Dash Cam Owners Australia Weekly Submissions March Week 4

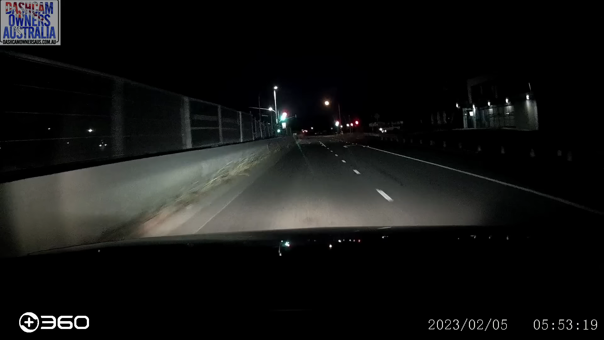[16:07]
They're so lucky that no one's fucking sitting there going turning right. They're fucking idiots.